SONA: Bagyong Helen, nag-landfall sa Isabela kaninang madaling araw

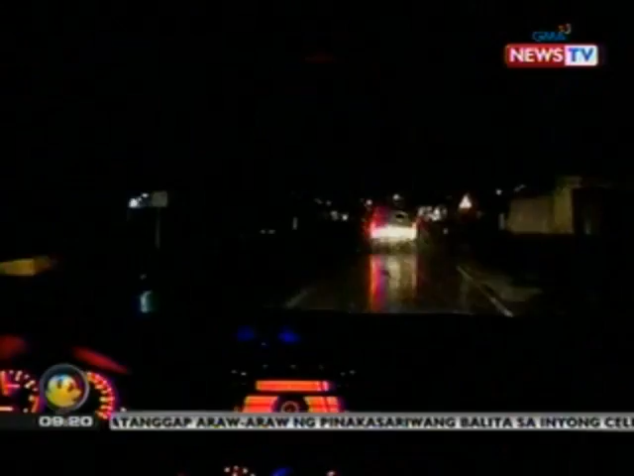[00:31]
Malakas na ulan na sinabayan pa ng hampas ng hangin ang sumalubong sa aming pagdating sa lalawigan ng Isabela kayo na madaling araw.